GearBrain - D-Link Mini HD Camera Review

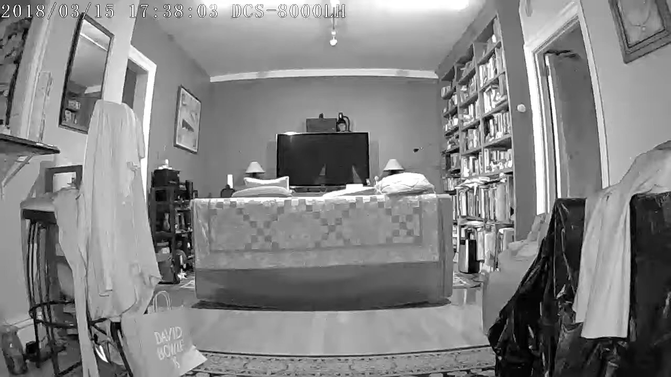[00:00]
And now I'm recording video for the D-Link DCS 8000LH. And this is a video recording of the